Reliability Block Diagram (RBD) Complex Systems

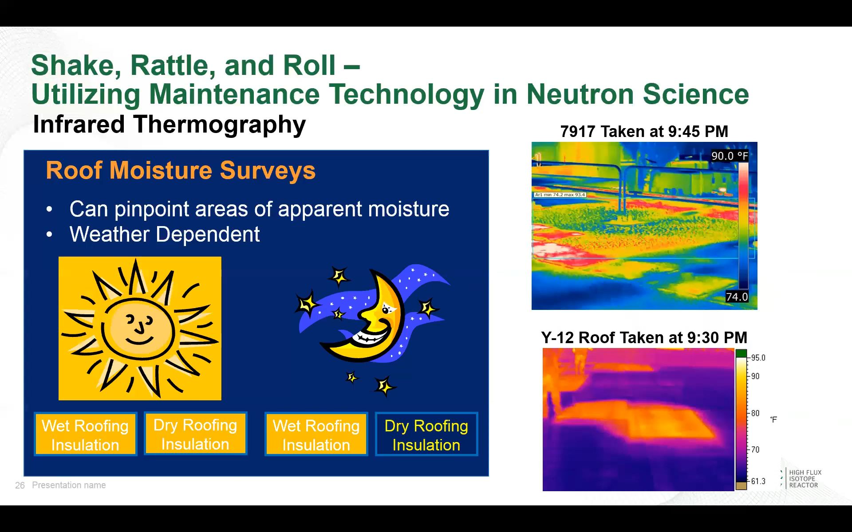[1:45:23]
And the interesting phenomena that happens is that you see these rectangular shapes when you do your survey. As you see that I put the time up here. This one was taken at 9:30 in the evening. One above, I think it was like 9:45. And the thing that you notice is these rectangular shapes. If it was something else, you wouldn't see straight lines, but straight lines is an indicator that you probably have a bad, have some wet roof and gonna get some leaks pretty soon.
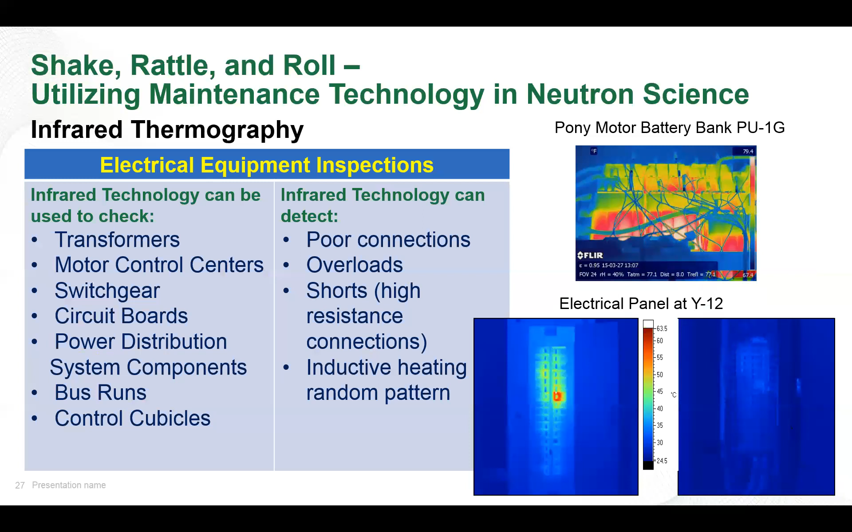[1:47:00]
In case of a power outage, we have to have a subsequent power source. And so what they decided to do was run these motors off a battery. These aren't just little bitty batteries. This is a huge battery bank. And so what we found out is that we can do an infrared image on the battery bank and tell whether or not the fluid in the batteries, they're similar to car batteries, but not quite, where you have the fluid. And so we can tell where our fluid levels are and if it's at a good level or not a good level.
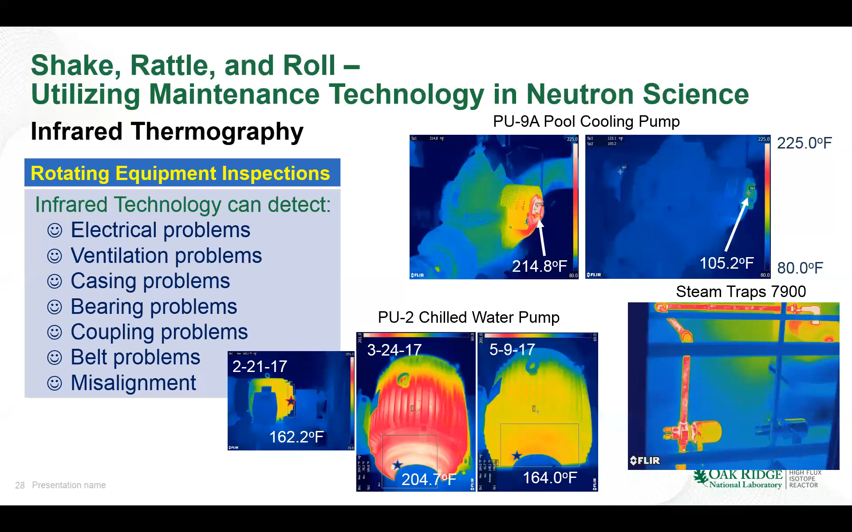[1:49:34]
This picture right here is two steam traps. And we got one, this actually, you see the steam going through the trap, have one that the steam is not going through the trap. And actually, this is the way that it was supposed to operate.
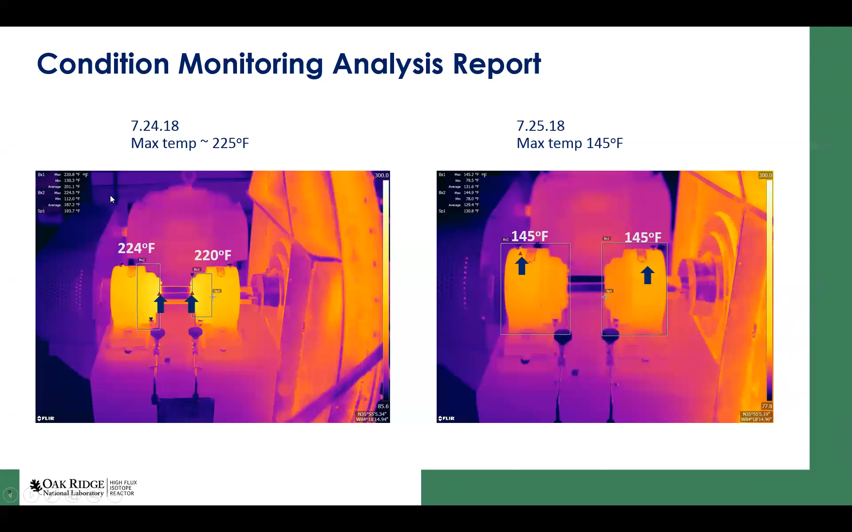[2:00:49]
And how this impacts reliability is, like I said a few slides back, is when you have warmer temperatures on your bearings, you break down your lube. And even though this particular oil could take
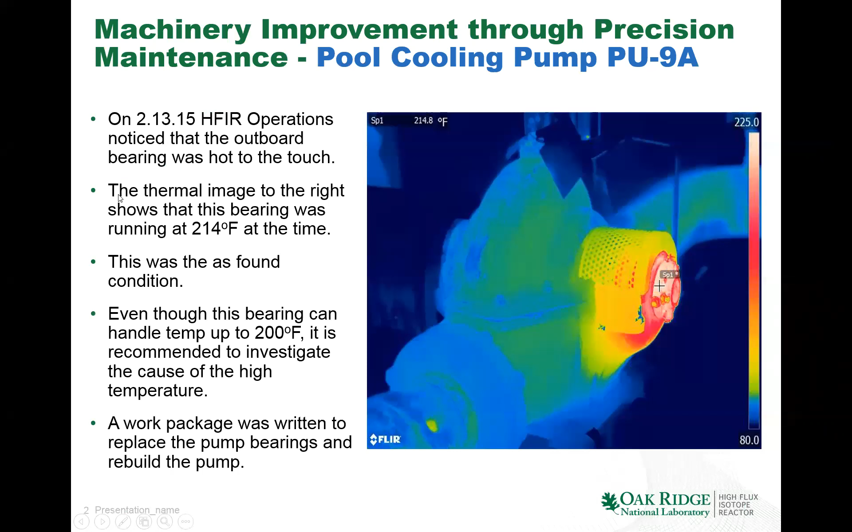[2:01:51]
On screen: spot 214.8°F
on my first presentation, this pump, like I said, when I was showing my infrared stuff was, this pump, it had a history of being, when we first started it up, it would warm up and cool down. But this time it didn't cool down. What they would do is they would put a fan on the bearing and that would help it. Well, because we found out that, yeah, we was causing damage to this bearing and we finally needed to replace it. Let's see here.
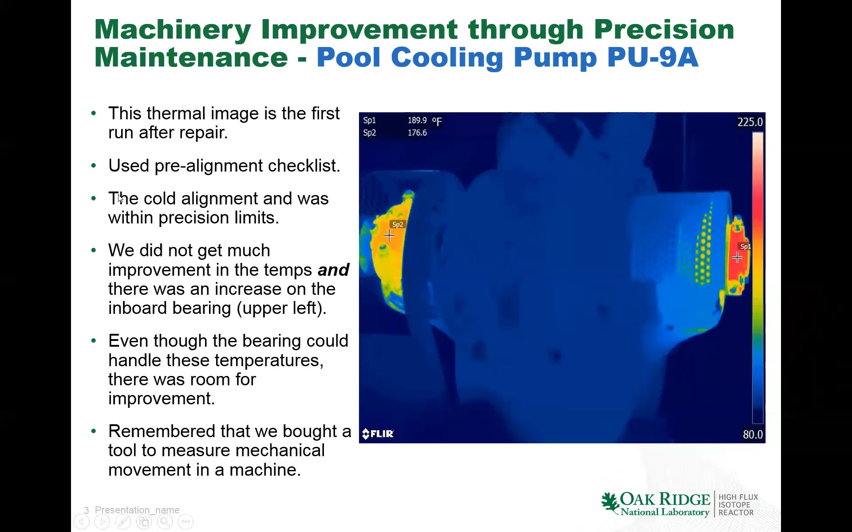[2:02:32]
I mean, because this was a few years ago, so I'm remembering, trying to remember what all we did. Okay. What we did was we went ahead and changed out the bearing and aligned it, but we really didn't get much improvement in our temperature. I think we went from